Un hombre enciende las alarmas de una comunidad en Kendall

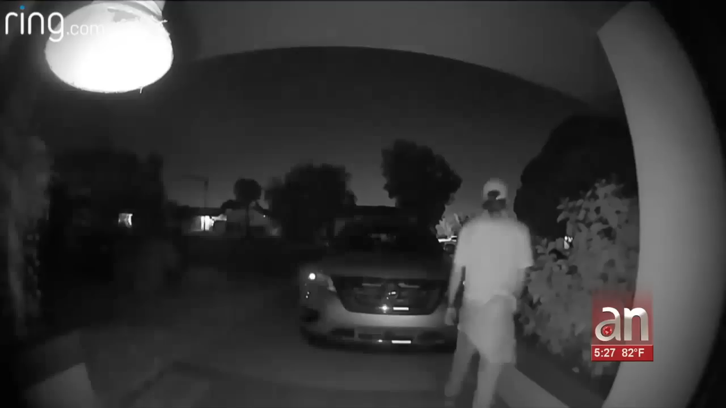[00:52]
revisa los vehículos estacionados y se esconde cada vez que alguien se acerca. Abrió la puerta, no de aquí al frente, del patio y lo dejó abierto.